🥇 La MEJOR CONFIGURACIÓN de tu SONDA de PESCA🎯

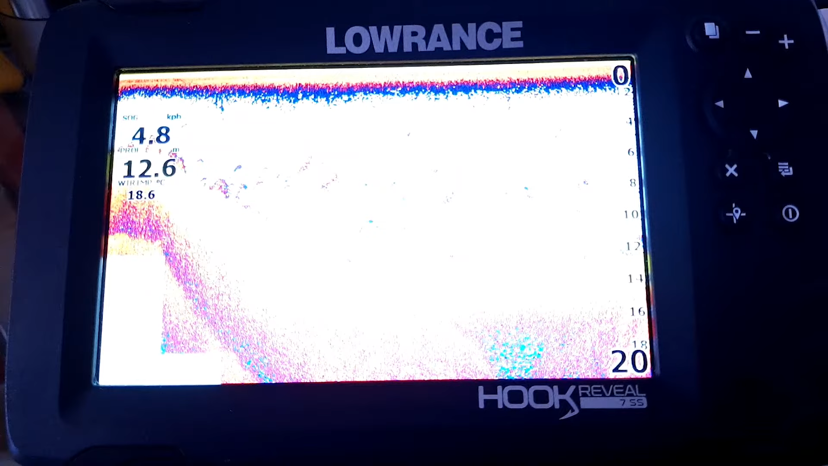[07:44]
veis que ahora mismo hay muchísima iluminación en la sonda verdad y no la grabación no sale bien pues bien podemos quitar por graduar el nivel de luminosidad
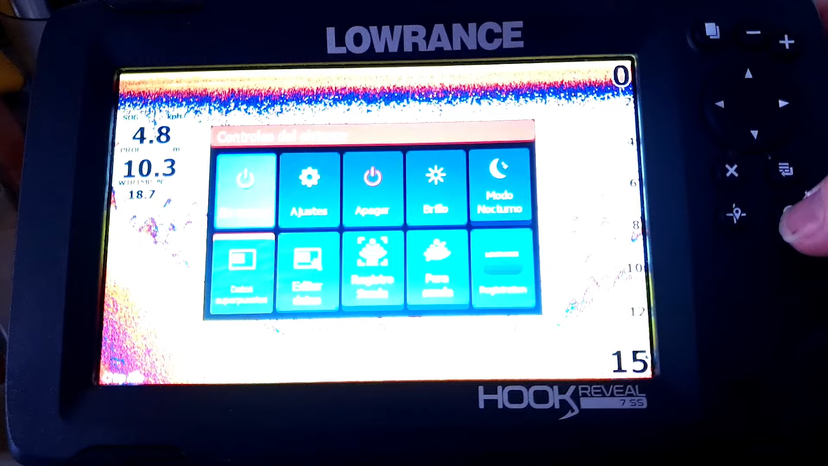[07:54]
si pinchamos en el botón de apagó encendido y volvemos a presionar ha
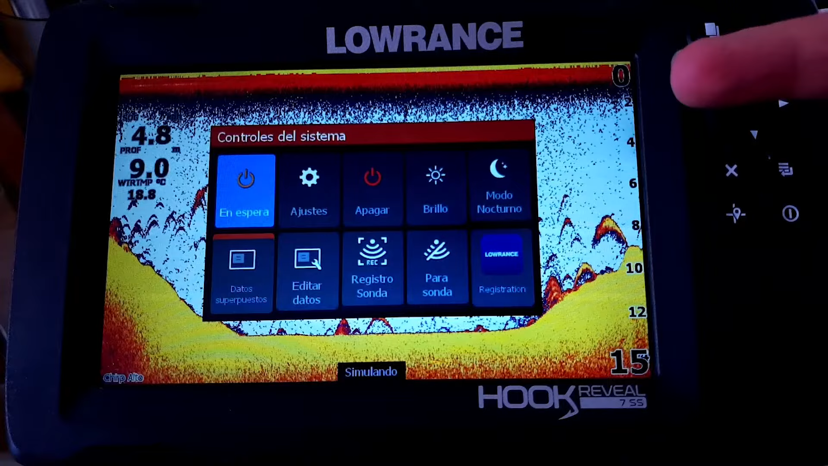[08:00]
On screen: water 9.0°C
bajado la luminosidad con lo cual vamos a ver mucho mejor quitamos esto esto lo que veríamos nosotros bien y si os fijáis y aquí ya sale las unidades en kilómetros por hora velocidad la profundidad sale en metros y la temperatura sale en grados celsius estos los tamaños de los datos superpuestos también se pueden variar se puede personalizar prácticamente
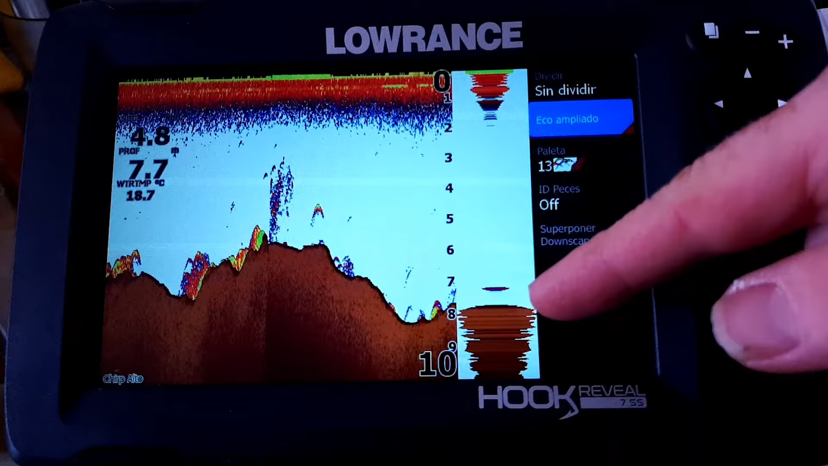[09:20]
a la derecha en la sonda y es como un chivato fijaros sale una manchita y a continuación sale algo un pez un objetivo lo que sea y es un poco como me dice mira ahí porque ahí van a salir los peces y es como que se me va la vista inmediatamente al punto por donde te va a salir los peces
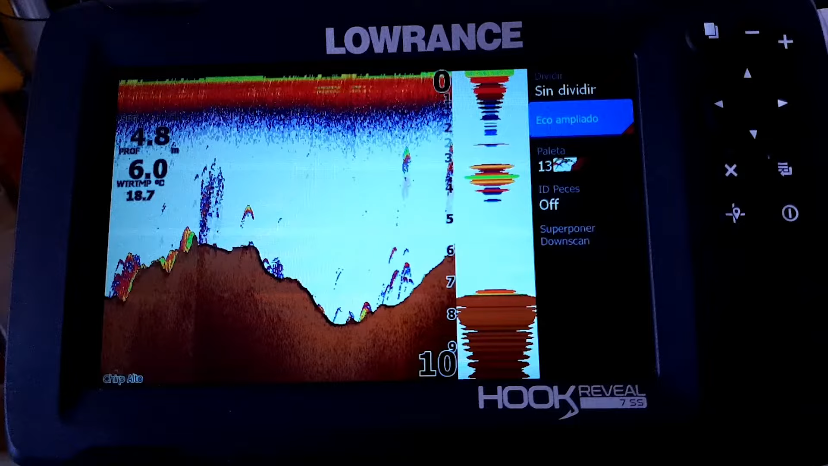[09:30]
permitiendo adelantarte a lo que vas a hacer bien voy a salir atrás y vamos a ver vamos a ir poco a poco la escala de profundidad la escala de profundidad ha sido siempre la llevo en auto porque porque estoy pescando en sitios donde los saltos de profundidad son constantes y tendría que estar todo el rato tocando el rango de profundidad si vamos a pescar en un sitio como un pantano o una bahía donde sabes que la profundidad va a ser
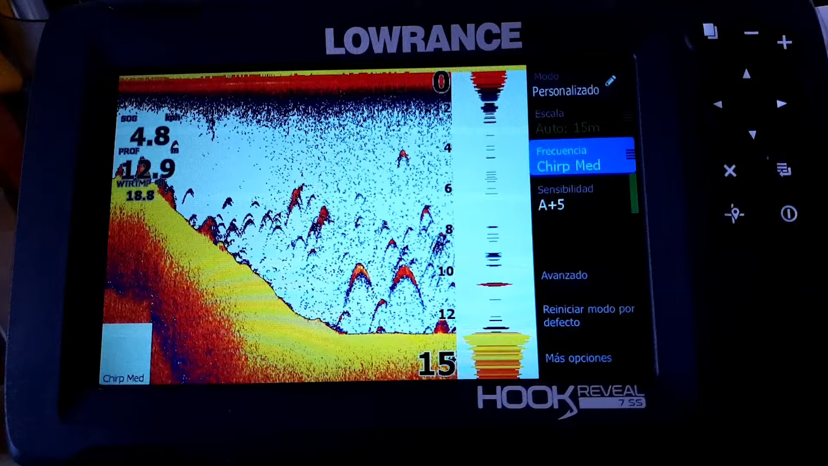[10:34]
aunque yo tengo que ponga el medio aceptamos ahí salvo no va a cambiar absolutamente nada porque esto es un registro de sonda que ya ha sido grabado con una frecuencia determinada y es una tontería pensar que ahora porque yo ponga otra frecuencia van a salir los peces de una forma distinta o los objetivos esto no va a cambiar para nada pero si la sensibilidad si fijáis la sensibilidad un chir medio si y lo que habitualmente lo que yo suelo recomendar es ir aumentando la sensibilidad si
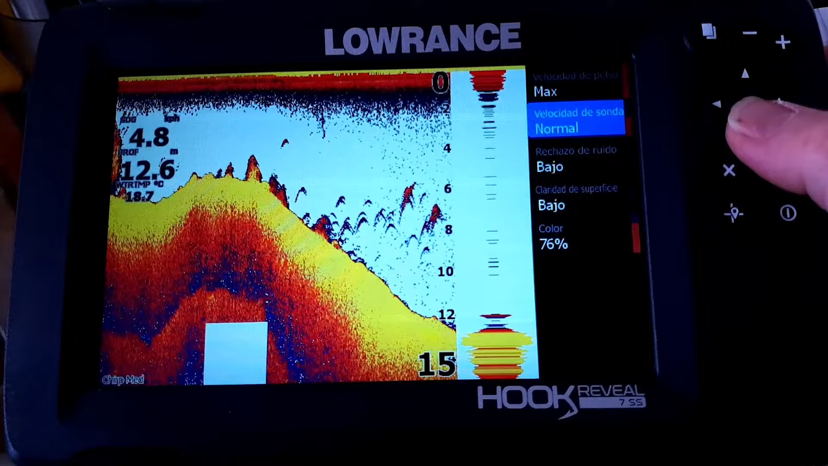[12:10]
On screen: depth 12.6 m, water 18.7°C
desde mi traductor evidentemente cuanto más rápido salgan pulso de mi traductor más información voy a tener sobre los objetivos la velocidad de sonda la velocidad de sonda es simplemente la velocidad con la que refresca nuestra pantalla evidentemente si nosotros subimos la velocidad esto va a pasar mucho más rápido
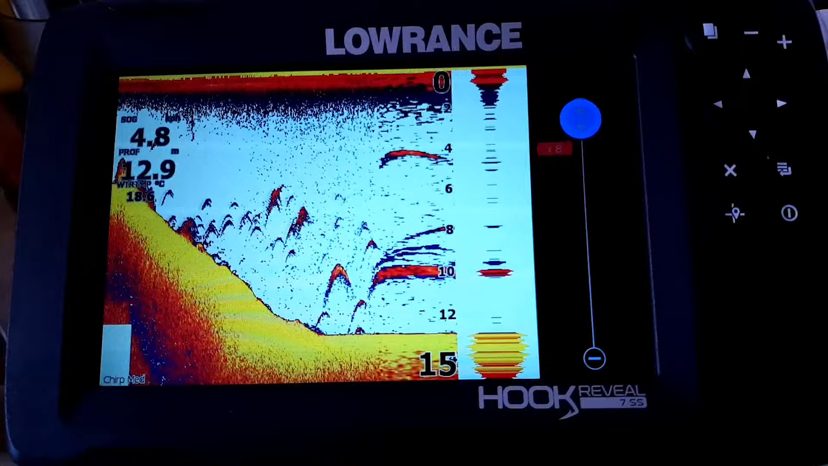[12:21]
esto cada día cuanto más rápido vayas lo que nos está apareciendo aquí es más cercano al tiempo real cuando nos puede venir muy bien esto pues igual cuando estamos pescando en pesca en vertical para ver la evolución de nuestros señuelos con más claridad pero si no es así lo mejor es llevarlo en un normal o una velocidad de sonda por dos y más
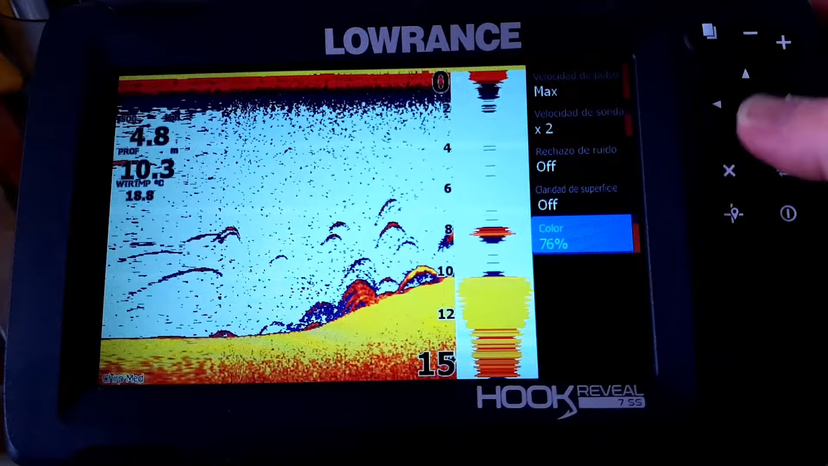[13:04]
o menos yo creo que el rechazo de ruido yo siempre lo llevo desactivado la claridad la llevo desactivada y el color en 76 está bien cuando puede venir bien el rechazo de ruido cuando salís con
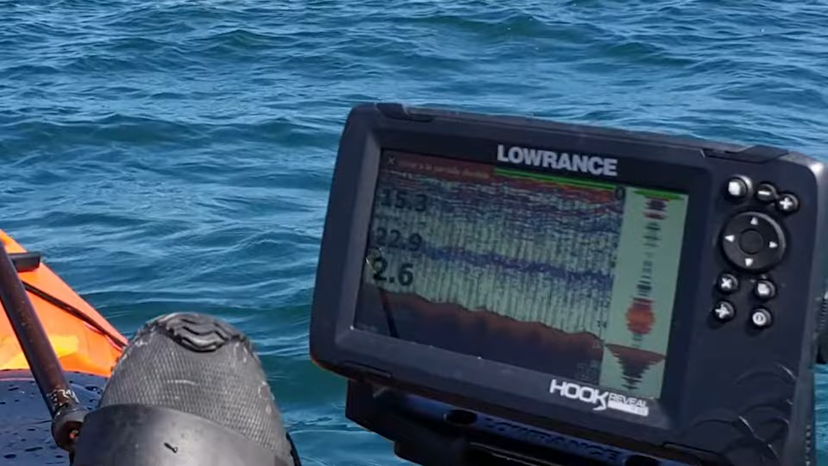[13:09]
un compañero o pasáis al lado de una embarcación que está trabajando con la sonda
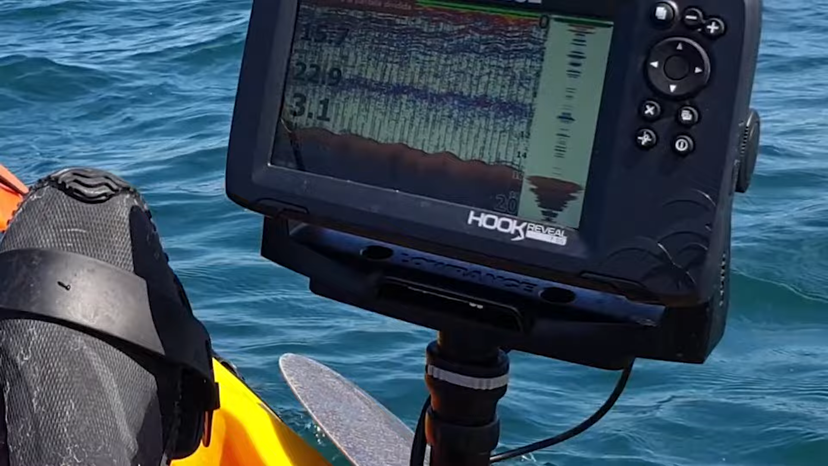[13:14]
a la misma frecuencia que la vuestra normalmente salen esas interferencias veis todas esas rayas
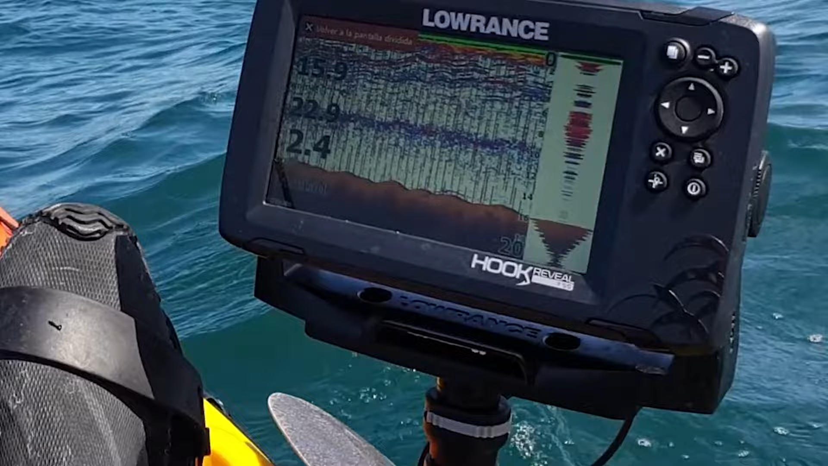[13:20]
verticales que se ven ahí bueno pues hay una forma de quitarla muy fácil por lo menos es simplemente
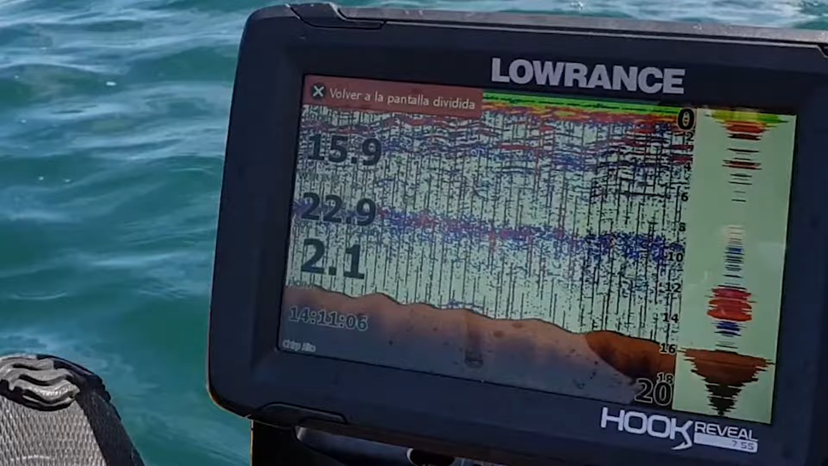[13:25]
avanzado y rechazo de ruido si le damos el rechazo de ruido ruido bajo ya veréis enseguida
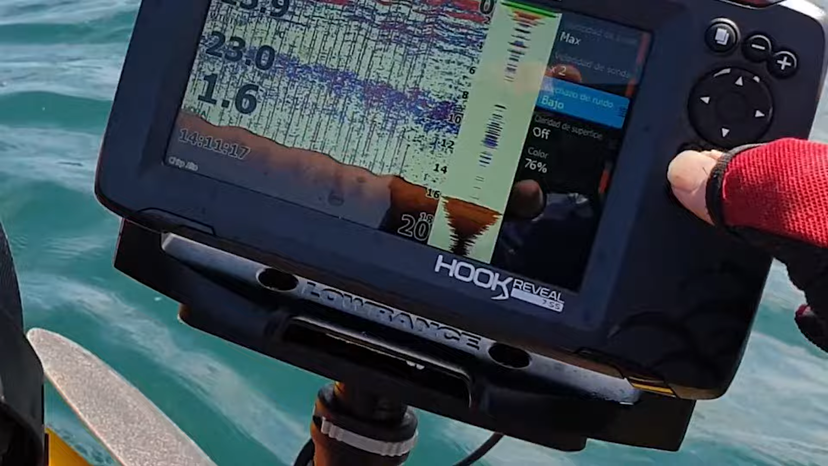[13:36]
como desaparecen las rayas verticales todavía nos queda un montón de basura vale esa basura la podemos quitar con sensibilidad vale o si vemos que todavía nos
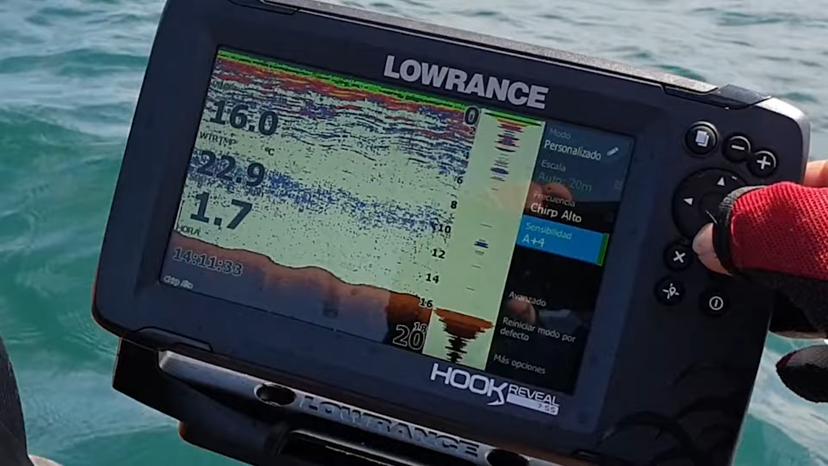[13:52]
siga molestando podemos intentar utilizar un rechazo de ruido medio vale y ahí vamos limpiando poco a poco la pantalla y
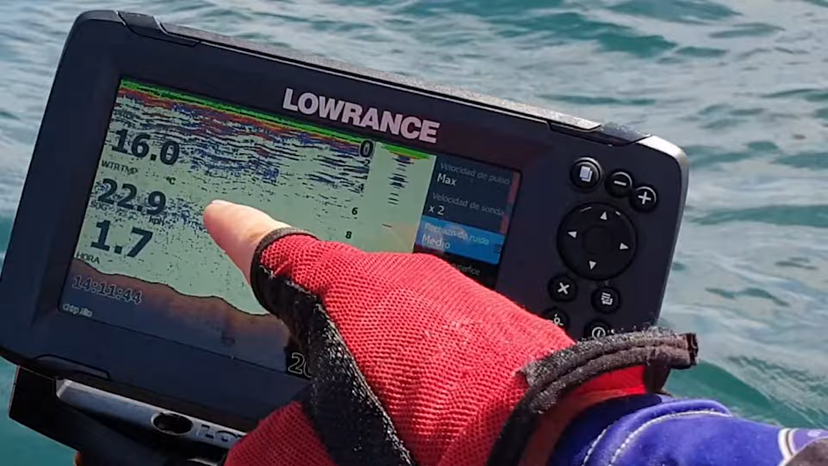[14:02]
On screen: water 22.9°C
solamente nos vamos a quedar con lo que nos interesa bien podemos
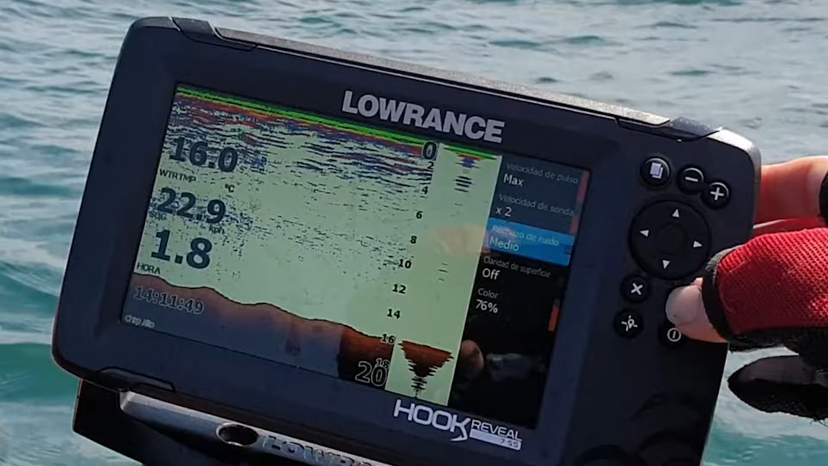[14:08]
On screen: water 22.9°C
vamos a echamos para atrás y vamos a incrementar un punto la